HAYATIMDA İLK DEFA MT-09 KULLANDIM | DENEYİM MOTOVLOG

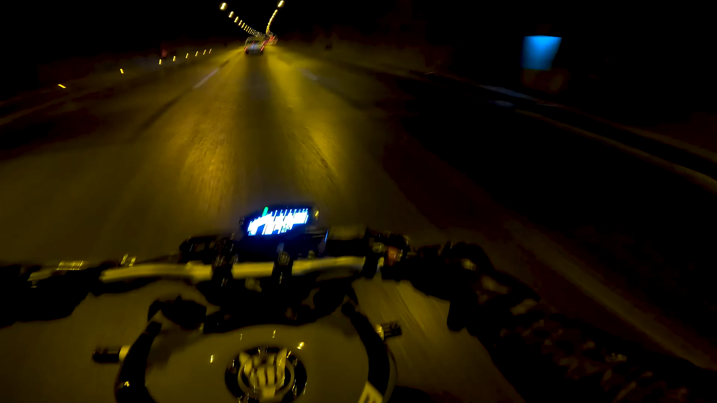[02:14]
Bak mesela tepki değişiyor. Bak 5. vitesdeyim ya. Şuna bak. Ne oldu lan? Arkadan selektör geldi. Polis molis yoktur inşallah.
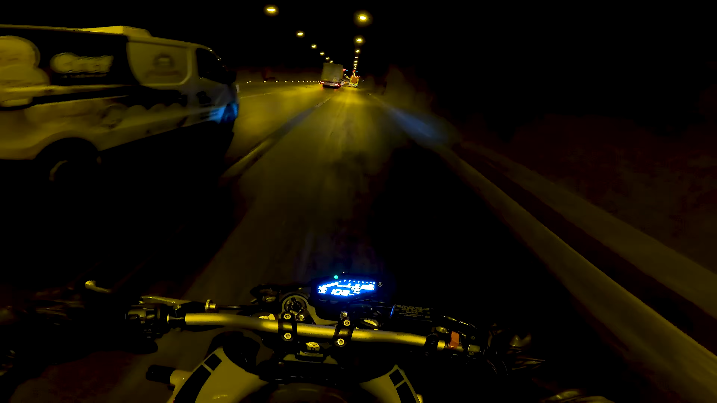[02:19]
Hayır aynı olmadığı için arkayı da göremiyoruz. Polis molis varsa da. Neyse şurada bir sakin gidelim. Ne oluyor lan? Bana mı yapıyorlar? Ne oldu? Ses mi dinlemek istiyor? Anlamıyorum ki kanka. Selektör yapmasam dinletecektim zaten. Korna çaldı. Selektör falan yaptı. Neyse sakin kullanalım bari. İstiyor mu istemiyor mu belli değil.